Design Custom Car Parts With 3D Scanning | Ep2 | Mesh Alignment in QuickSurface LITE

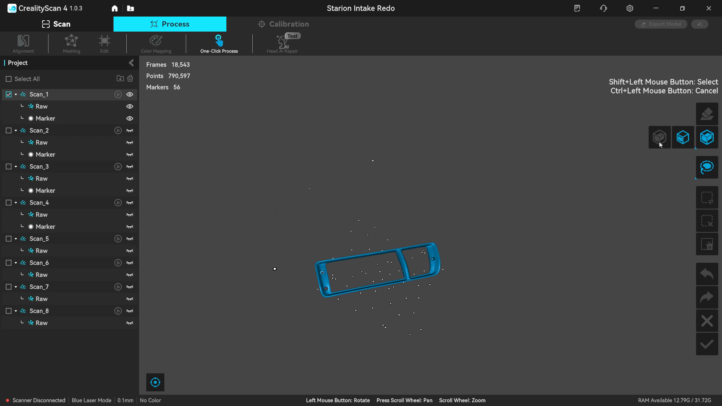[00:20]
So we're breaking it up into multiple episodes. For this next episode,
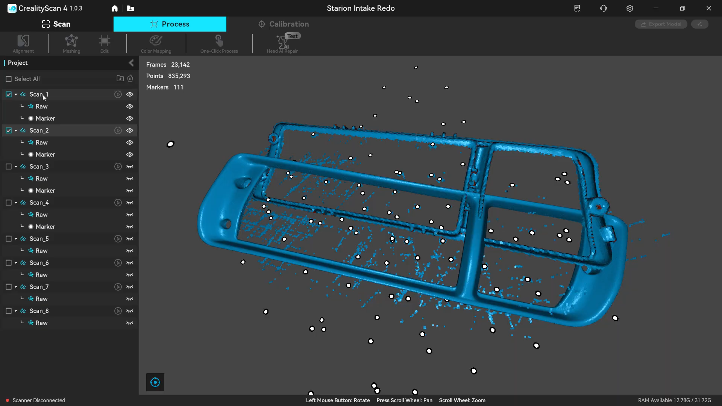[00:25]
we've already scanned and we've processed the meshes in Creality Scan. The next step for that process is for us to go through the alignment process in Quick Surface.
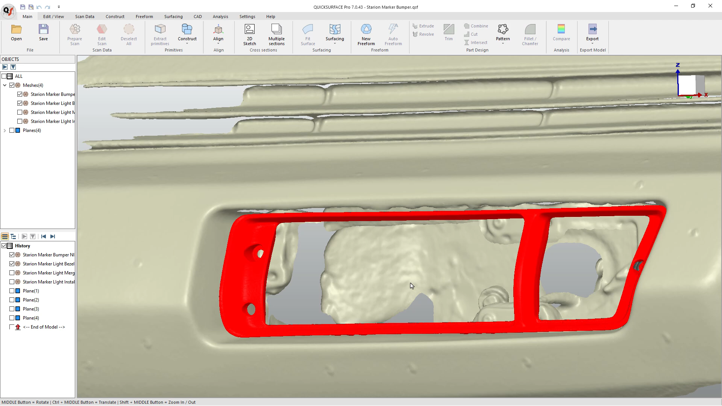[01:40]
That's the entire intent or the kind of idea behind this.
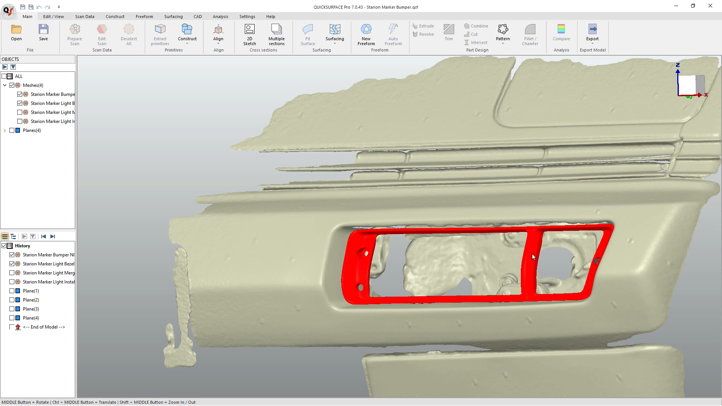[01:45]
One thing I will say, or really a couple things. From the time I originally filmed the scanning to now, we have Creality Scan version four, which has added a couple of extra features. So we're gonna have to do a video and talk about that. I ended up scanning this in the last version of 3.5 or whatever, at 3.6.
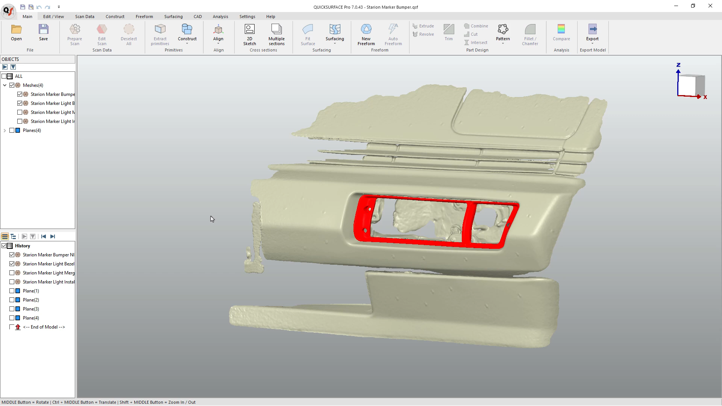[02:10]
So we do have some new tools that we can use in Creality Scan. However, we still have that. If you merge multiple point clouds together, it just turns into one mesh. Another thing that happened between scanning and now, I came in and I started to record aligning everything together. And I realized it would be much easier if I had a scan of everything installed in the bumper. So I went back and I just did a quick NIR large scan with the light and the bezel in place. I left the screws off of it.
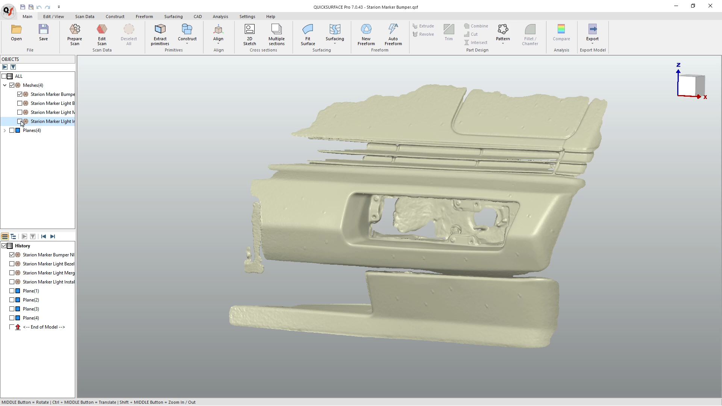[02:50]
I just kind of pushed it into the bumper. And the main reason for that is because now we have a reference scan that we can use to align to a coordinate system. And then we can use that to align the version of the scan that doesn't have any of the pieces inside of it. And then we can use it to align the bezel to the right location. So now we've got the bezel in place. And then we can use either the bezel or the bumper or something to get the light in place. Now the light's actually not very important in this case. You can see the light's a little bit off, a little bit twisted here.
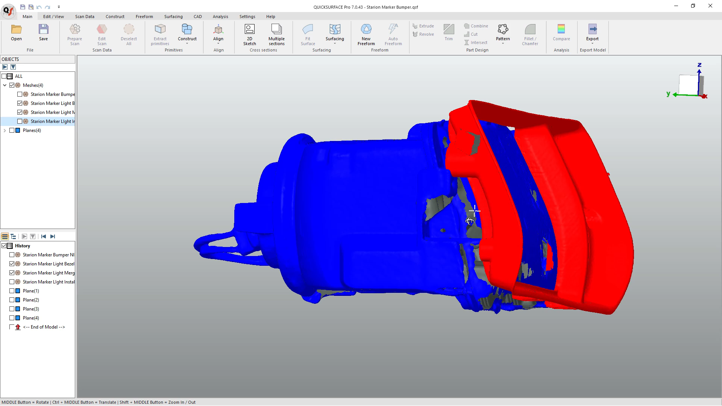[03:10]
But what we're gonna do is we're gonna talk about the way that this works.
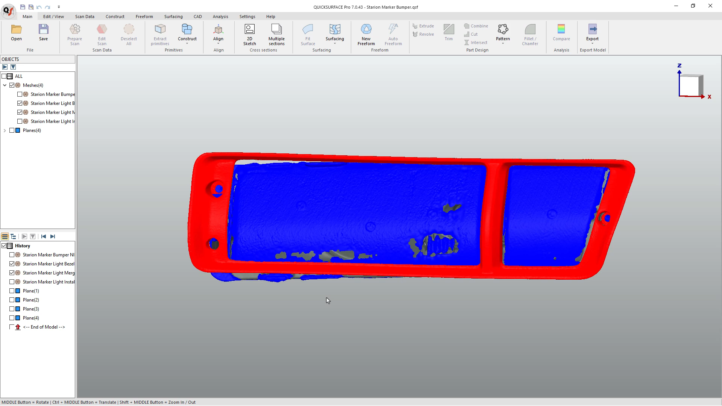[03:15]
We're gonna go through how to do it in Quick Surface. So that way you understand.
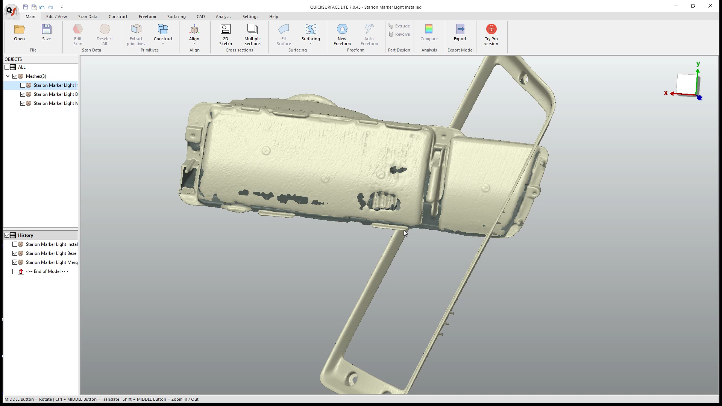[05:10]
And that was my original attempt to try to align the bezel to the light and then the light to the bumper.
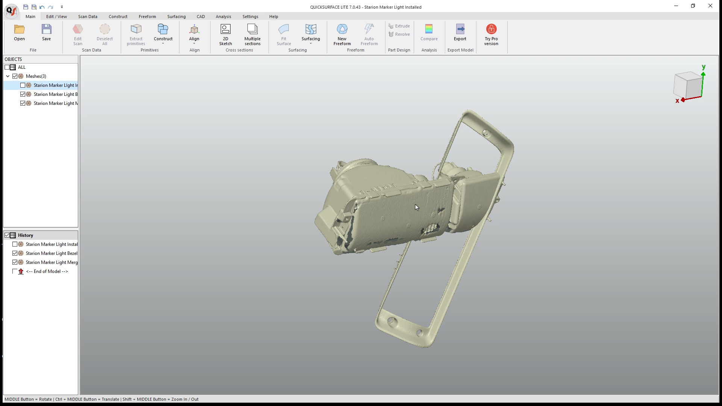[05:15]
So I had all those in place. And then the last thing we're gonna do is we're gonna import the bumper itself, which was with NIR. So we've got the Starian marker bumper NIR large.
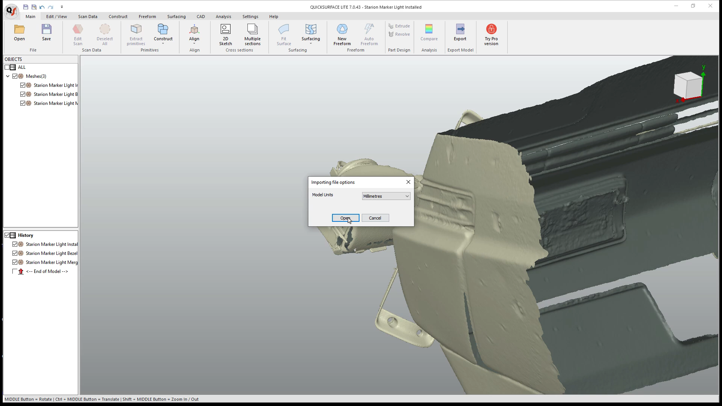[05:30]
So when we move this into the design process, the main thing that we're gonna need is going to be the bumper and the bezel.
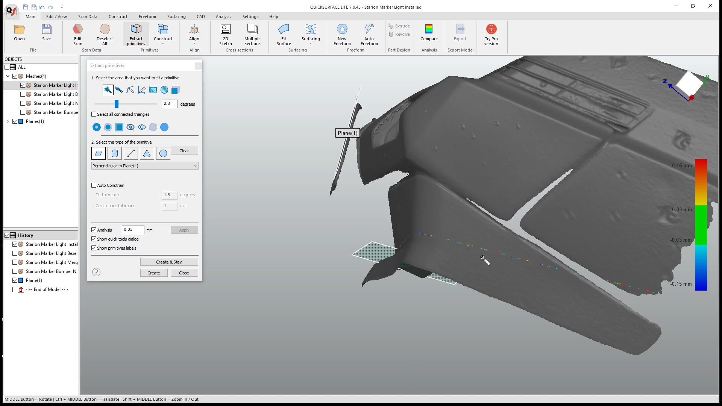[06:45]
But that's basically because the tag bracket doesn't necessarily represent perpendicular to the ground.
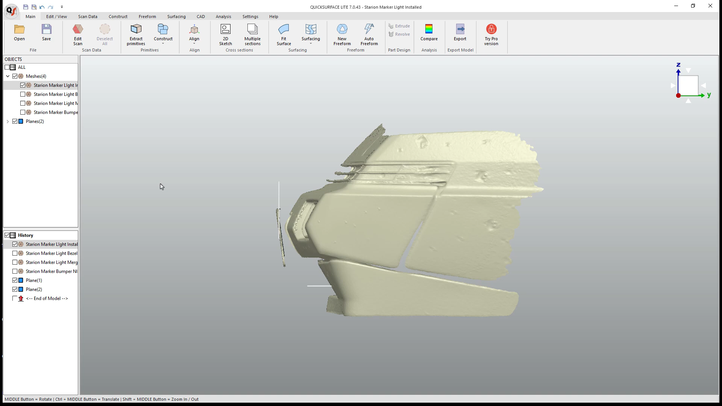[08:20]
It's perfectly fine for what we're doing here. The planes were just an initial attempt at getting that coordinate system.
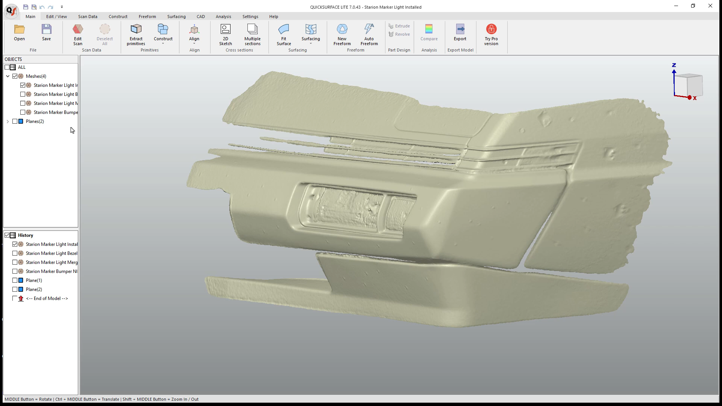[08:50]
So now we've got this in place and we've got this other bumper.
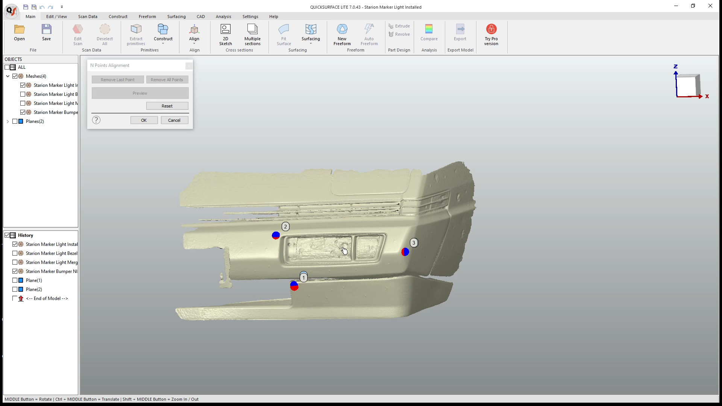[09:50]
Now, I think overall that looks pretty good. Again, the main thing that we want to get out of this is we want to have the scan with the opening here be able to have an alignment with the bezel and the light because that's the design intent here. If these are off at all, so you can see that it's not quite perfect.
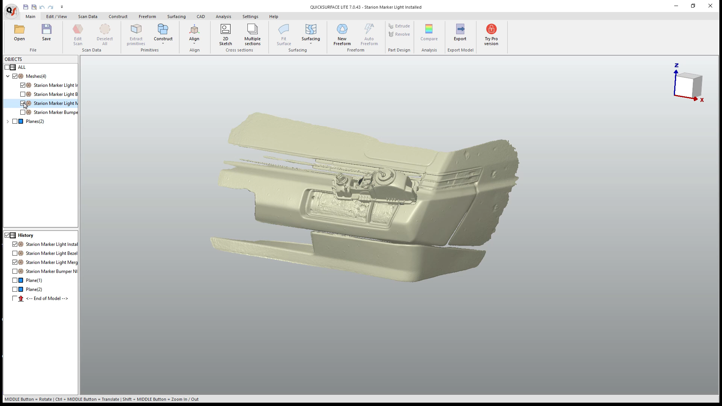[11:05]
Now the light's a little bit of a tricky one because we can
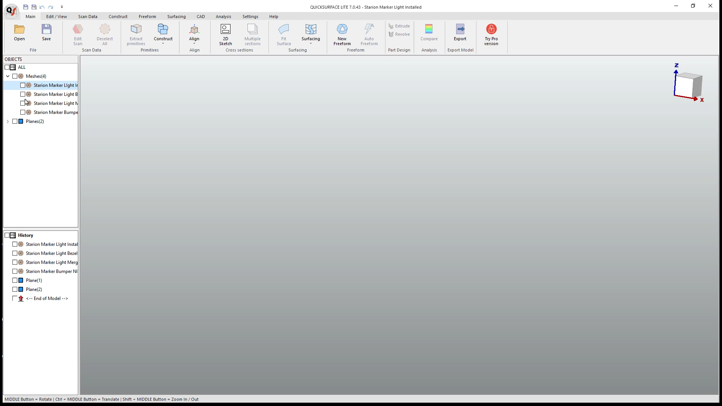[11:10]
align the light to this right here. So basically what we can do is, again, use that align interactive. I'm sorry, align endpoint. We just need to select the mesh that we want to align.
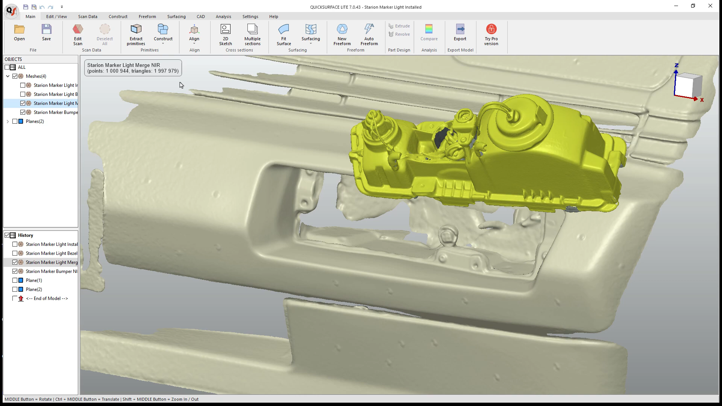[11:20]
We'll go to endpoints. And then we've got three mounting points.
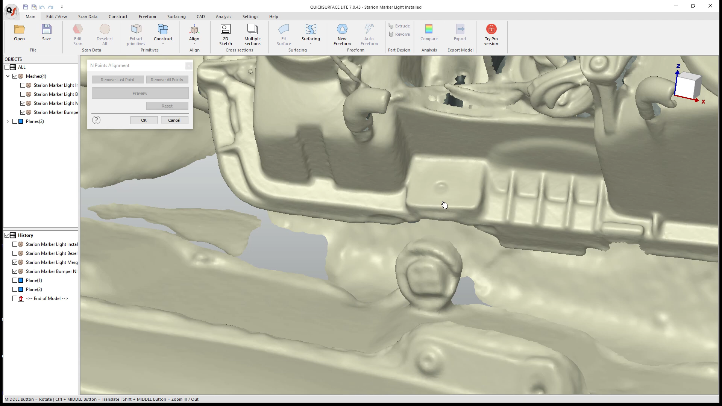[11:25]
So this side here is the turn signal. This is sort of the fog light, driver's light.
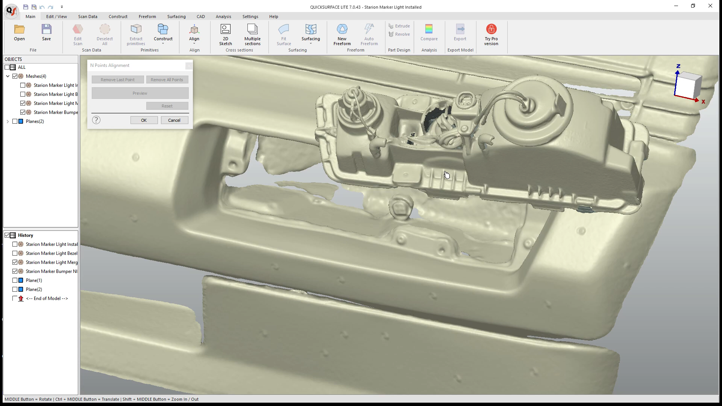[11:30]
So we've got to remember it's reversed here.
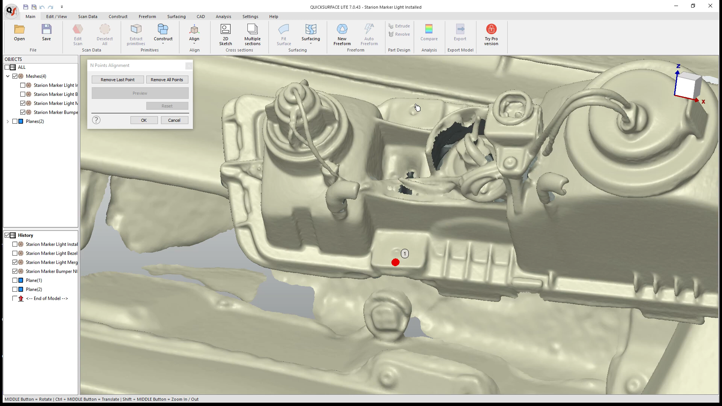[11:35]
But what I'm going to do is bottom point, top point, and that's going to be somewhere down here.
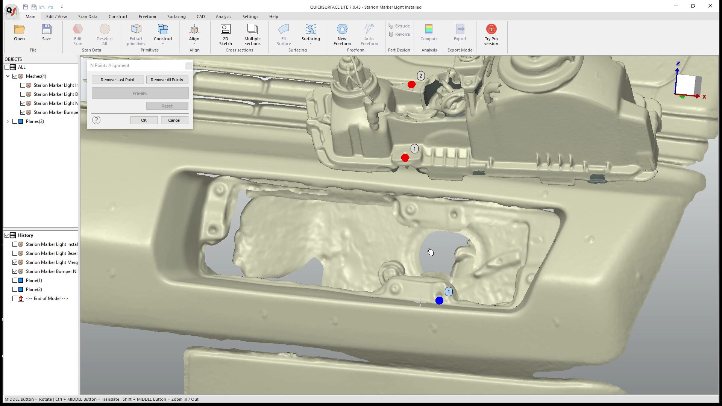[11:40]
Because this section here was done on large NIR mode, we're not going to have nearly the resolution. But then over here, I'm just going to go to the right side of that.
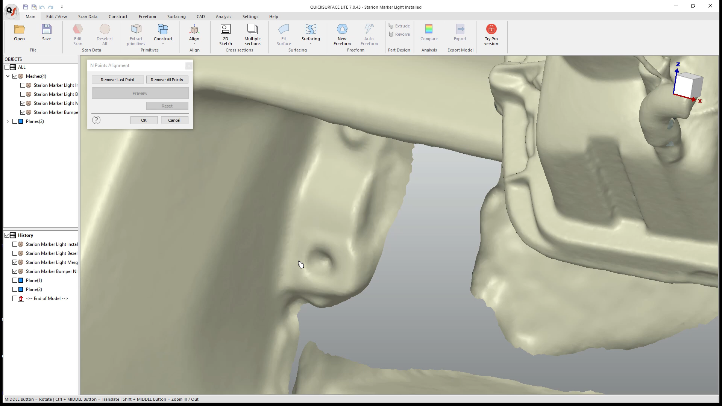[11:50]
And over here, we'll go to the left side of that. And if we want to add any more points, we can. But we're going to preview it.
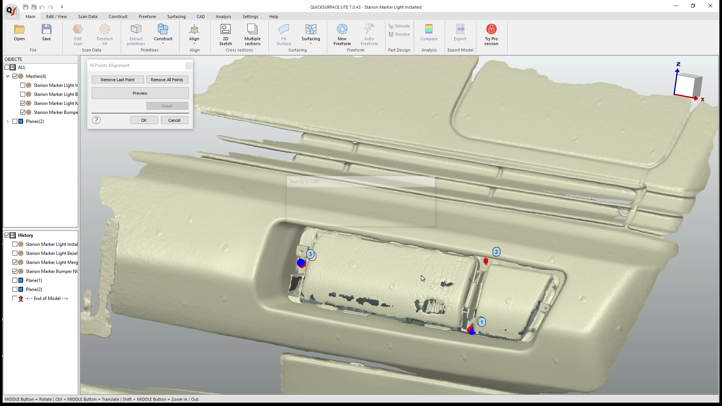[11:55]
And I'd say that looks pretty good. So we're going to say OK. We can turn back on the original bumper. And you can see how close it is. So you can see the light behind there. On NIR mode, large NIR mode, that lens is pretty messy.
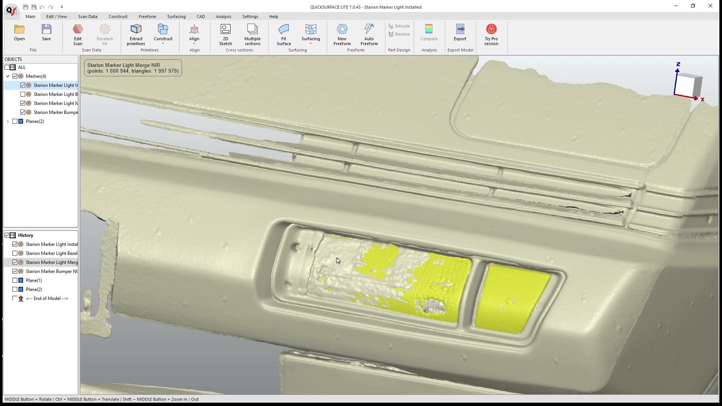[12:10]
Again, because it's glass, you know, we're not going to get a clean scan unless we use scan prep spray. I don't really care about that. I just really want to make sure that all these pieces are in sort of the right location.
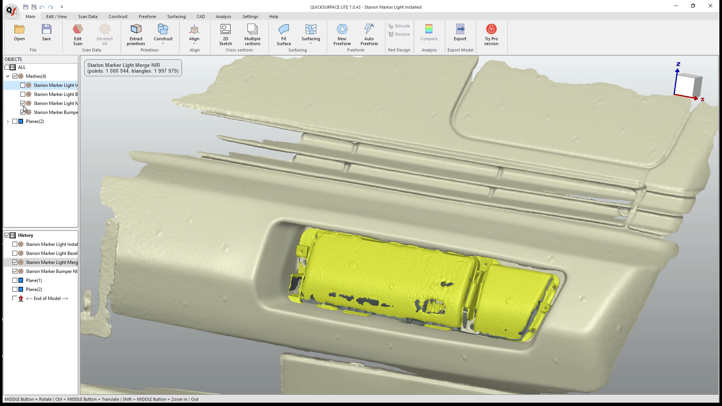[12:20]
All right. So now the bezel and this piece.
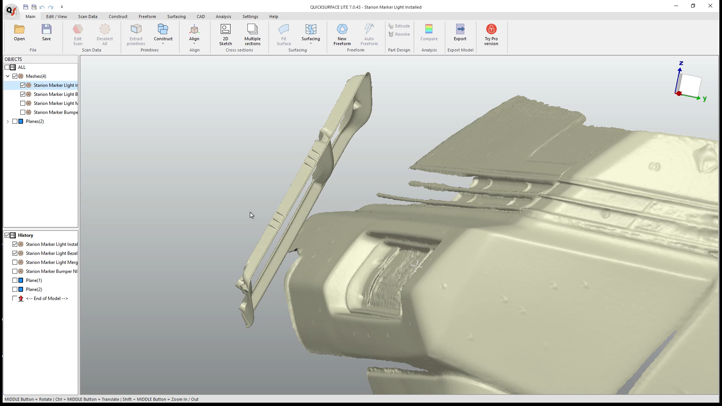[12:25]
So we want to align these. Once again, select the bezel. Go to endpoint.
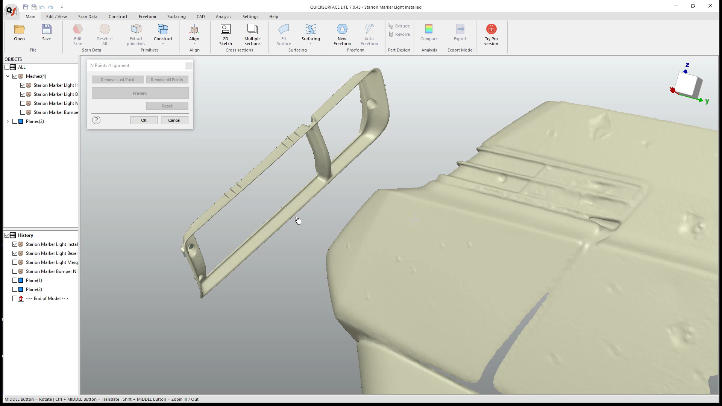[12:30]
And I'm going to pick, let's see, a point there and there.
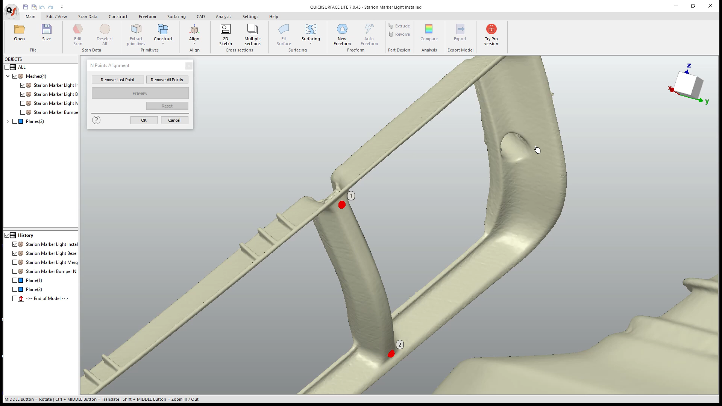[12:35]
I'm going to put one over here and maybe one over there.
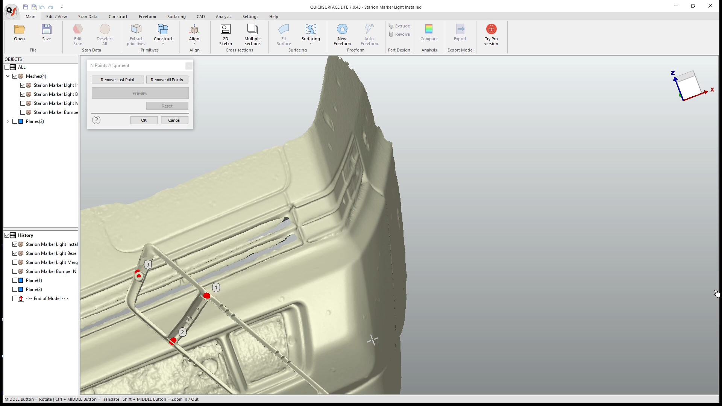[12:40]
So again, they need to be in the right order. So top and bottom.